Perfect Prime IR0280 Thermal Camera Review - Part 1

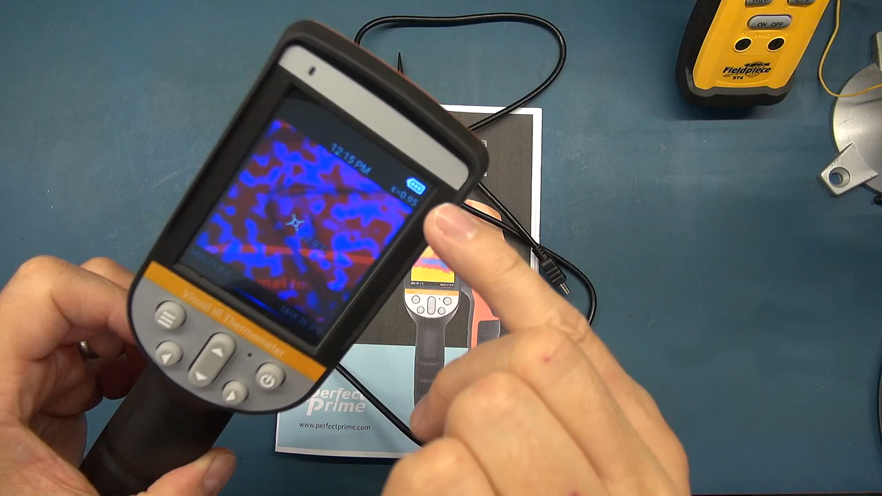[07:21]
So, if you are going to leave this for a prolonged period of time, you want to shut it down fully. But potentially, if you're using this daily and you just didn't want the hassle of shutting it down and waiting for it to start up,
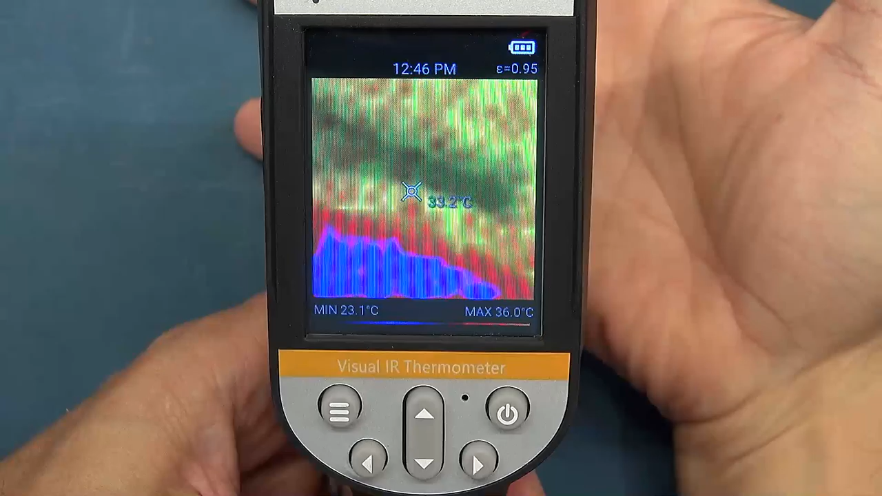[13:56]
On screen: spot 33.2°C, max 36.0°C, min 23.1°C
You'll see if I've plonked my hand under there. It's got the thermal image. I think it's in the blended mode.
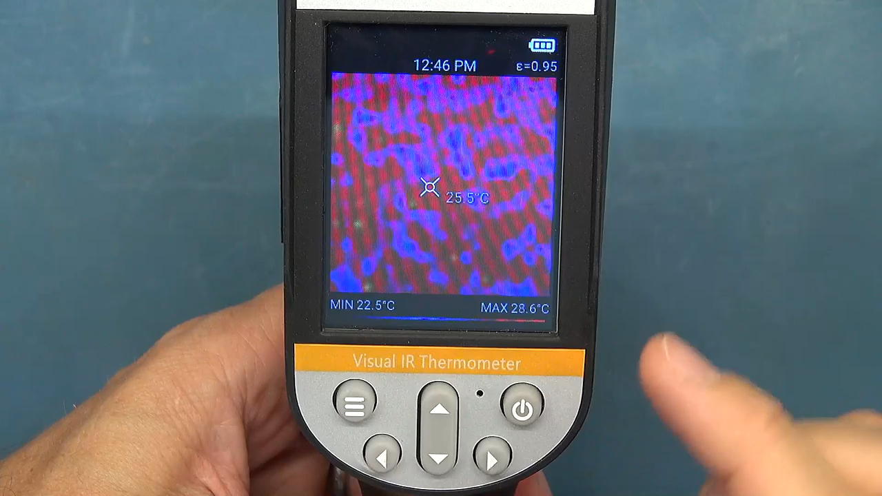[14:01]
On screen: spot 25.5°C, max 28.6°C, min 22.5°C
On the display, it will show you the current time.
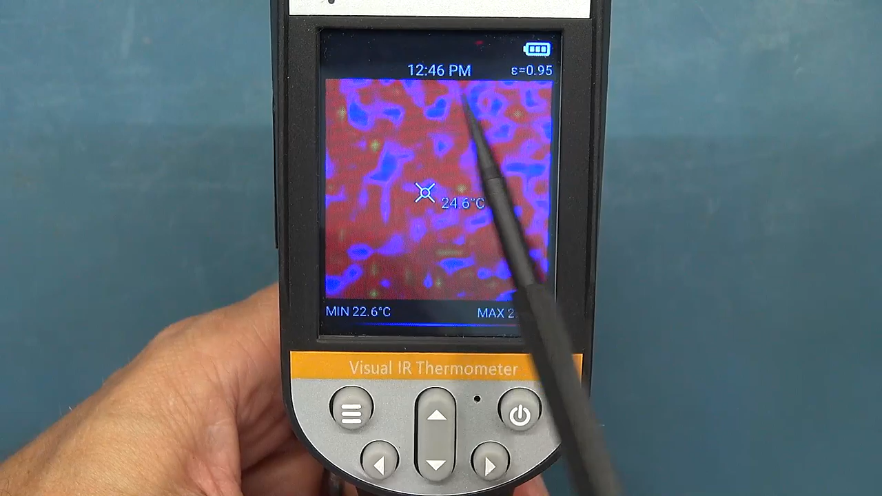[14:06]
On screen: spot 24.6°C, min 22.6°C
You can set the time and date, your emissivity level.
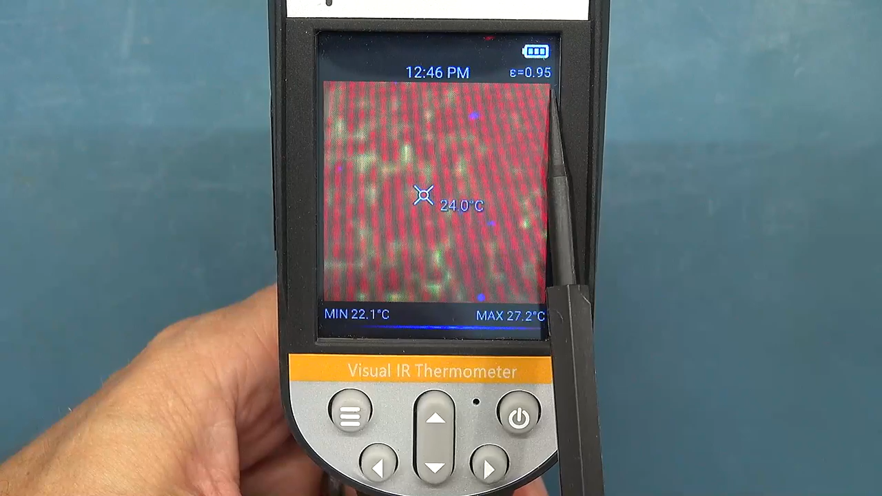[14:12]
On screen: spot 24.0°C, max 27.2°C, min 22.1°C
And again, if you want to understand what emissivity level and how important that is, I've got a video I'll link below, which goes through that, your battery level.
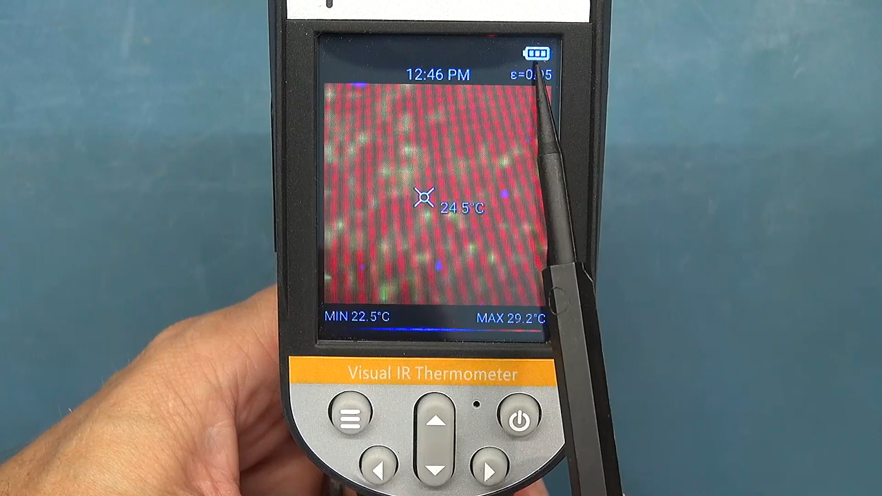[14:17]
On screen: spot 24.5°C, max 29.2°C, min 22.5°C
You've then got your palette.
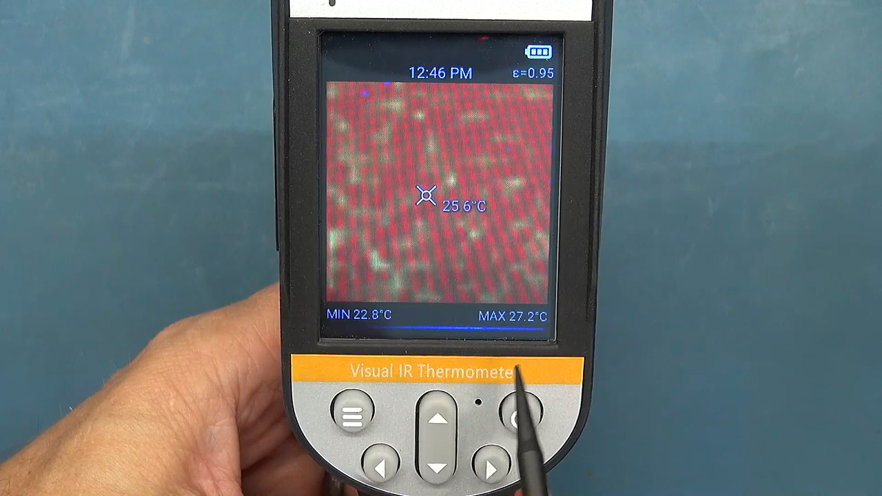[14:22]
On screen: spot 25.6°C, max 27.2°C, min 22.8°C
Your palette is noted at the bottom here, and it notes the minimum temperature and the maximum temperature.
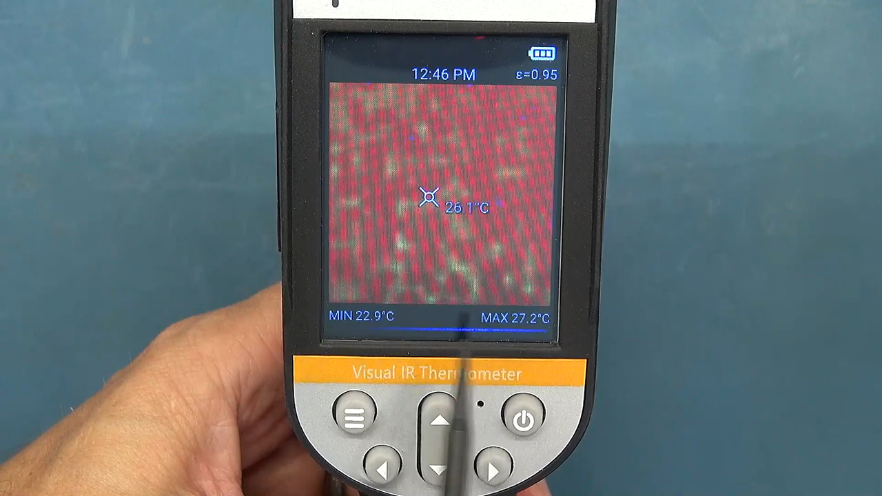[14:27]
On screen: spot 26.1°C, max 27.2°C, min 22.9°C
I think you can switch this off if you want to. You cannot lock your palette.
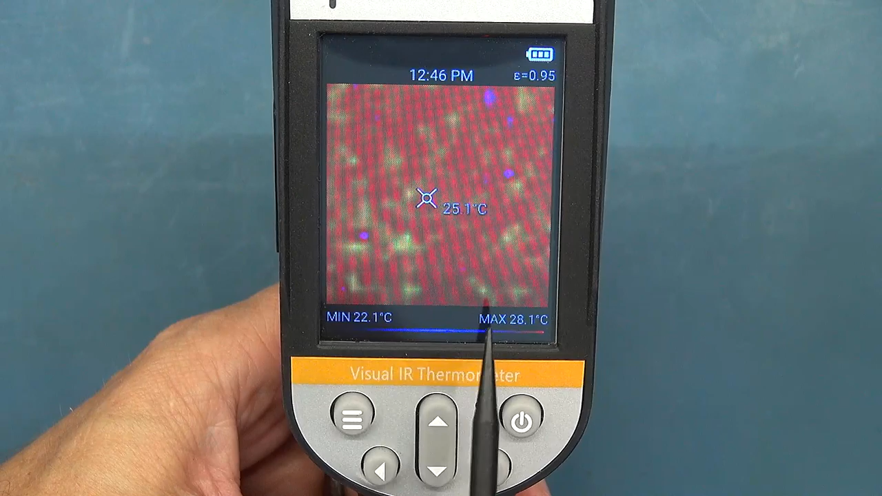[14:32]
On screen: spot 25.1°C, max 28.1°C, min 22.1°C
This is a feature which you get on kind of mid-range cameras or high-end cameras.
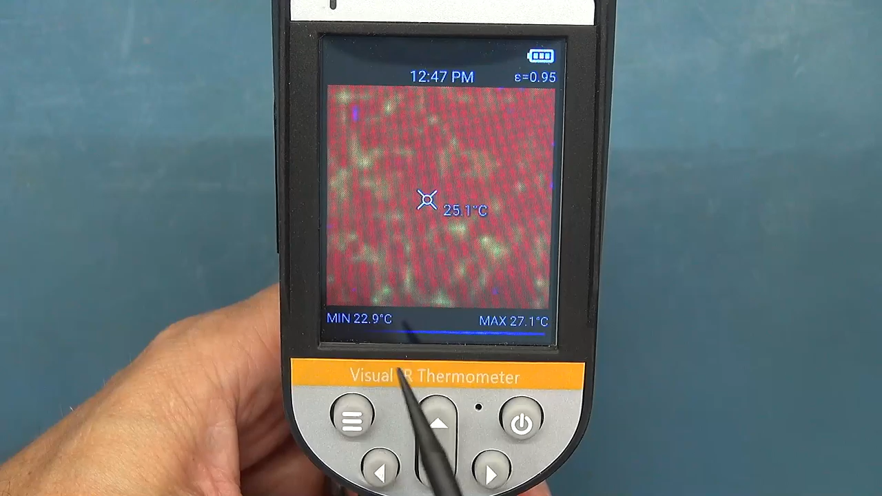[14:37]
On screen: spot 25.1°C, max 27.1°C, min 22.9°C
It can be very handy to lock that palette.
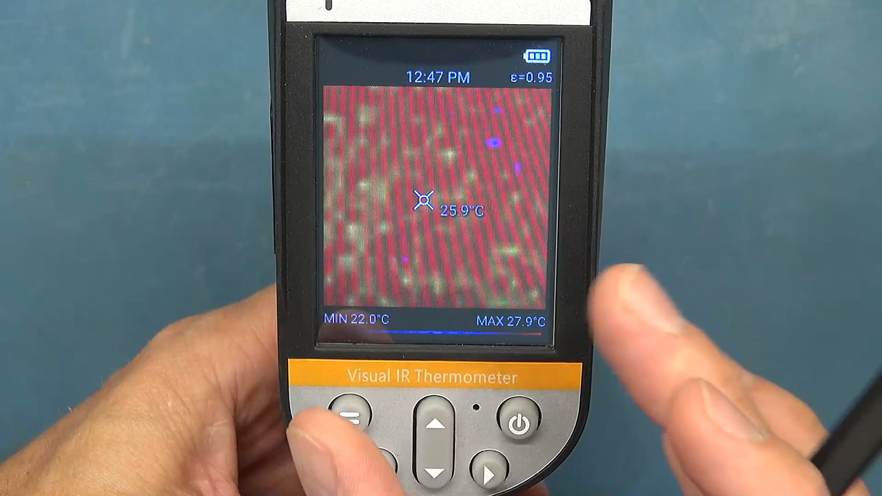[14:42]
On screen: spot 25.9°C, max 27.9°C, min 22.0°C
It can help with noise in certain situations.
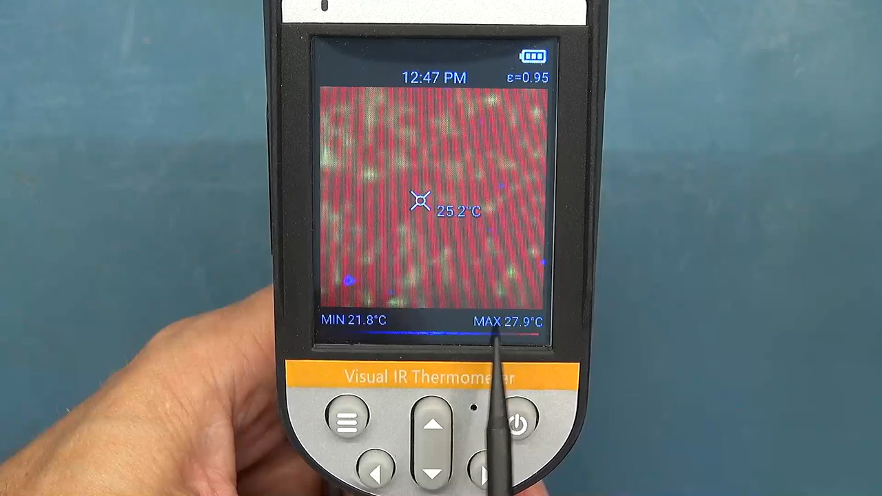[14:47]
On screen: spot 25.2°C, max 27.9°C, min 21.8°C
The amount of temperature range you've got across your palette. You've then got your crosshairs here.
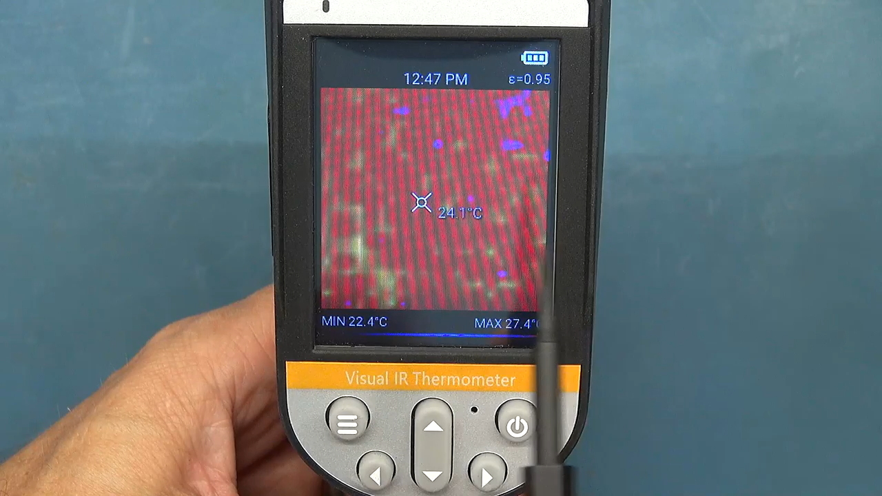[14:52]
On screen: spot 24.1°C, max 27.4°C, min 22.4°C
Now, I'm going to use this pointer just so that my finger's not in the way.
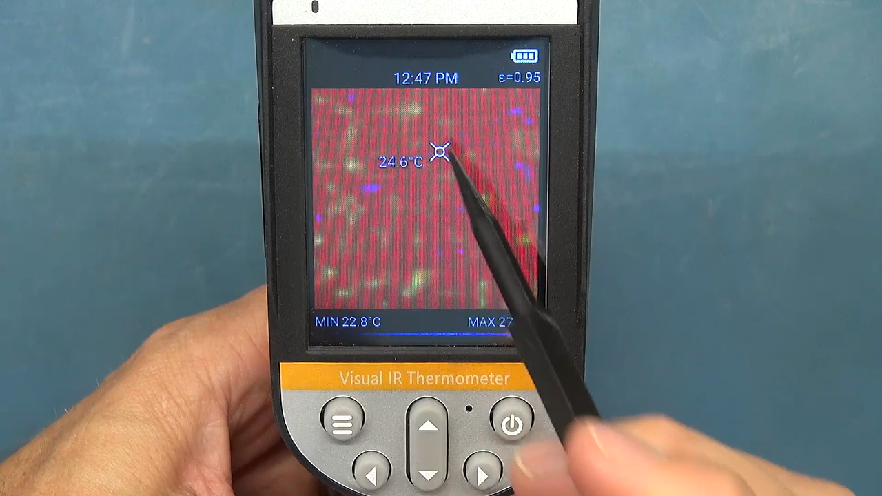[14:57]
On screen: spot 24.6°C, min 22.8°C
You can actually move your target around the screen, which is really, really helpful.
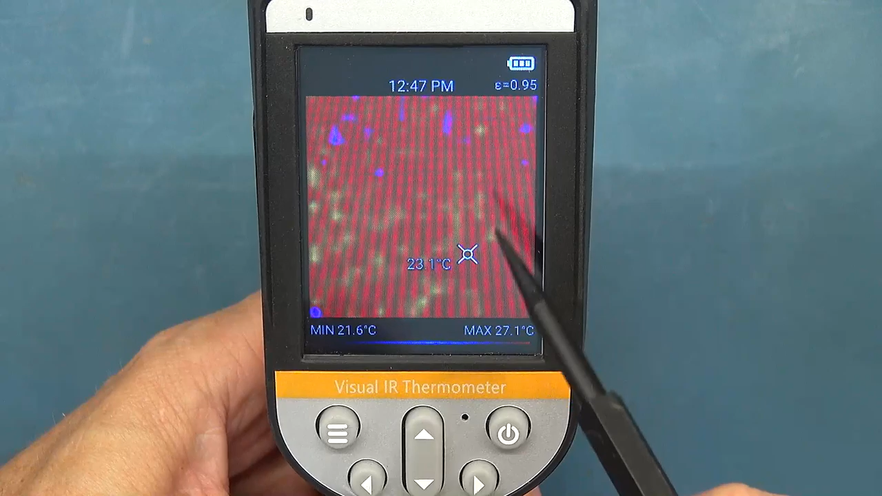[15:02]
On screen: spot 23.1°C, max 27.1°C, min 21.6°C
And this comes in useful when you're looking at your still images to analyze the picture,
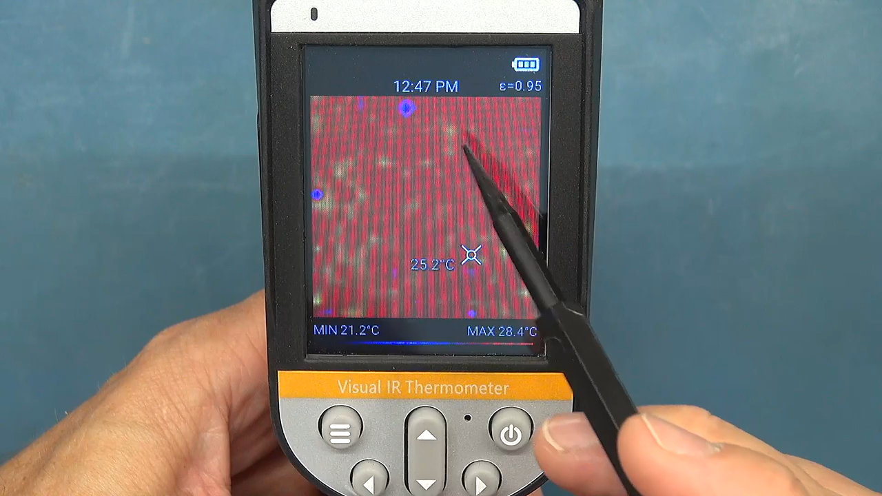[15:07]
On screen: spot 25.2°C, max 28.4°C, min 21.2°C
because you've got the 1,024 points that you can look at after the fact, which is really handy.
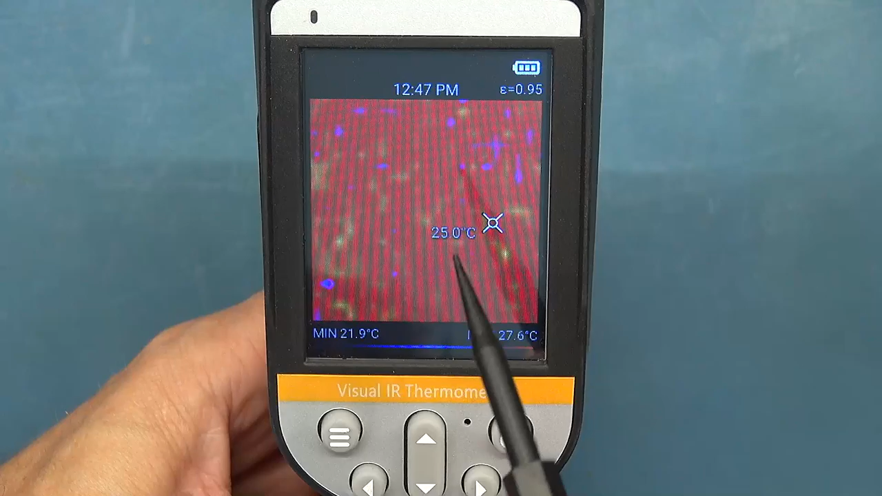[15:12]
On screen: spot 25.0°C, min 21.9°C
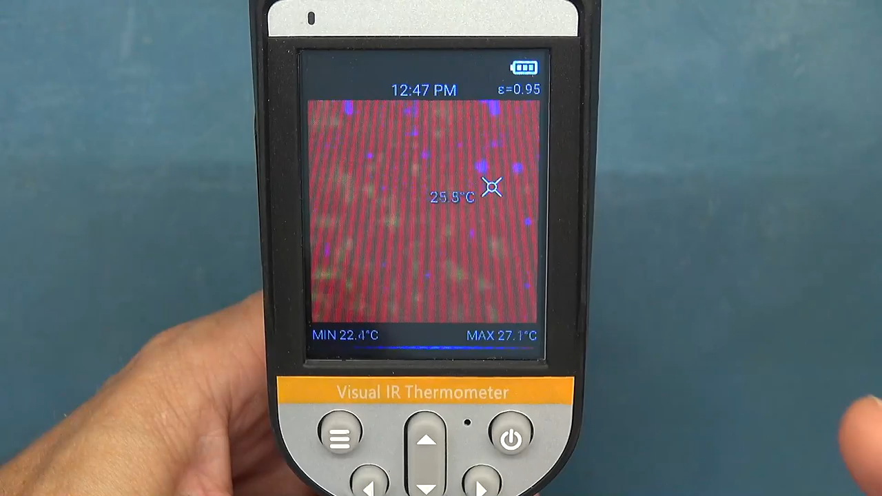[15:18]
On screen: max 27.1°C
It is a resistive touch screen, and you can see it's working quite well here.